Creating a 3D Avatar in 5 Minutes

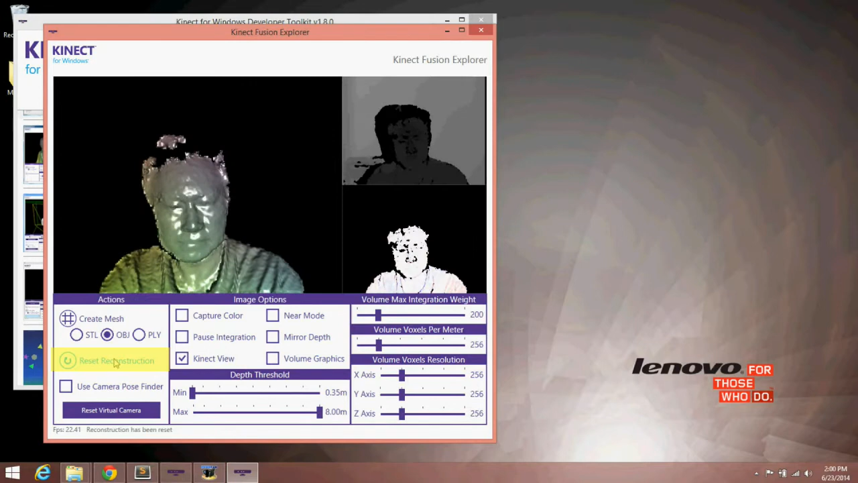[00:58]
Within the Explorer application, click the Reset Reconstruction button at the bottom center.
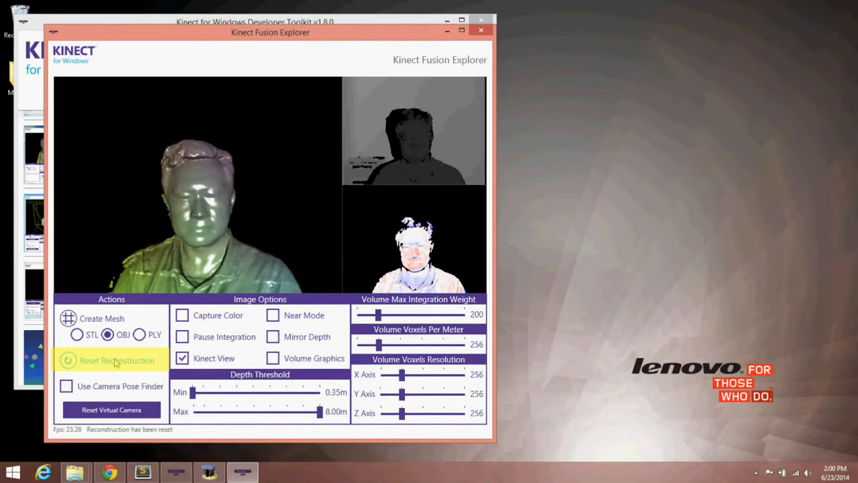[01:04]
Then, you will start to see your upper body being reconstructed in 3D. recommended parameters are as follows.
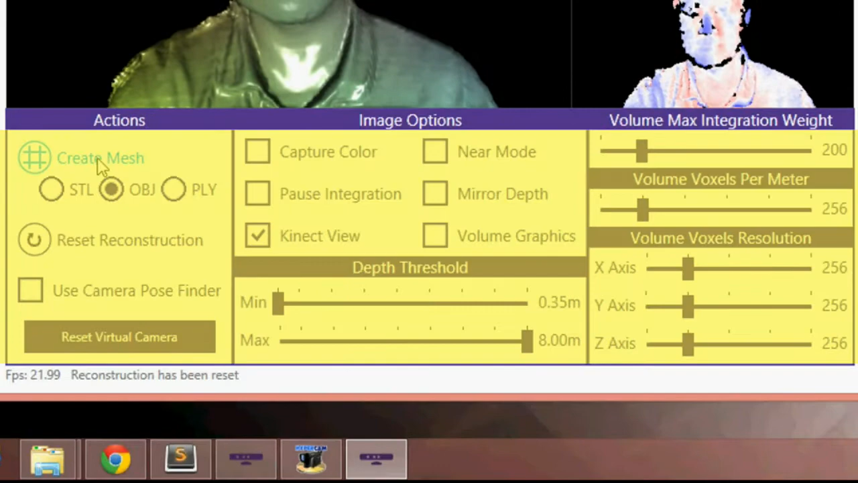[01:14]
Now, click the Create Mesh button at the bottom left.
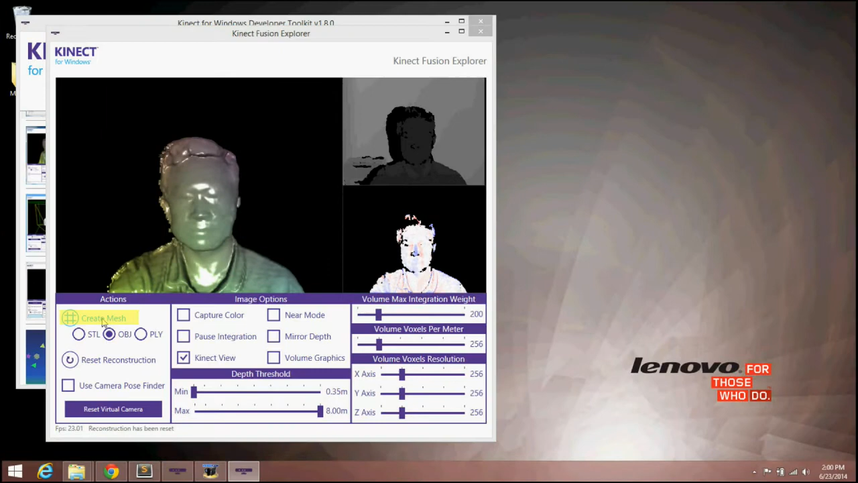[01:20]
At this point, you can save what you see in the 3D view as a 3D object file. Now, we switch to Blender.
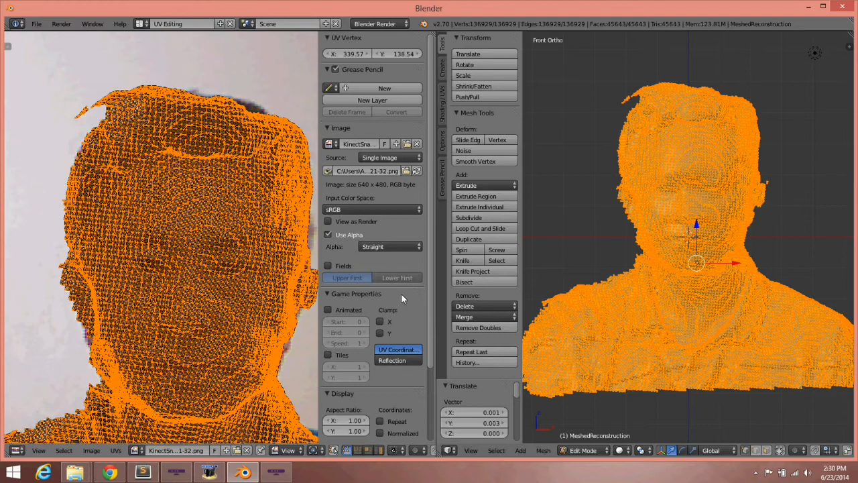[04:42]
Resize, move and rotate the 2D meshes so that it roughly matches your photo image. Finally, change the window layout from UV editing to default.
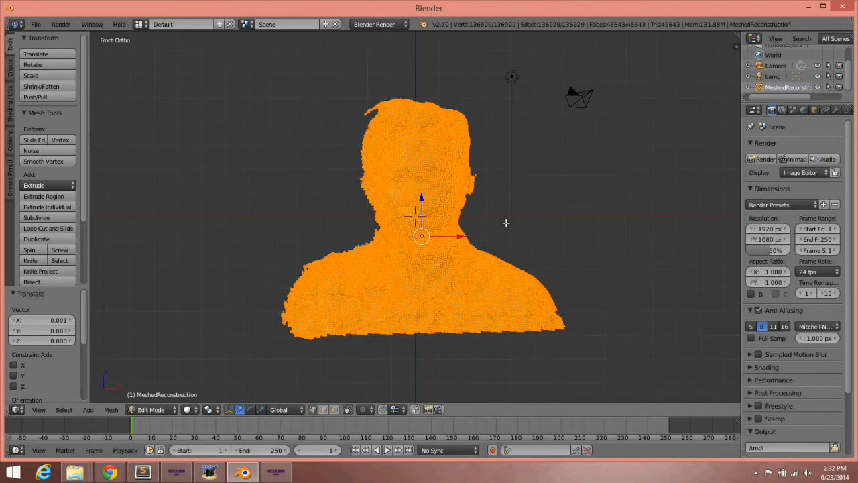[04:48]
Press Tab key to switch back to the object mode.
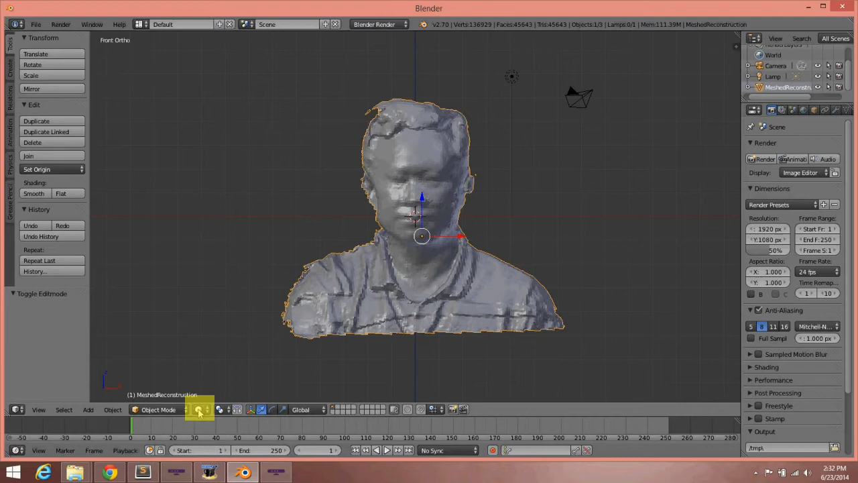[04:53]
Click on the sphere icon next to the object mode button and select texture from the pull-up menu. Do you see a deep black shadow? That's because the lighting is not set up perfectly. Let's fix it.
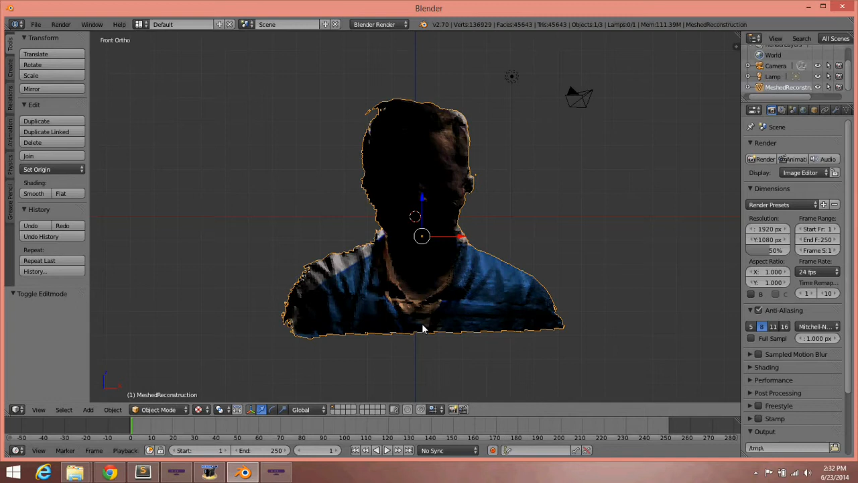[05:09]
Click on the lamp object in the scene outliner.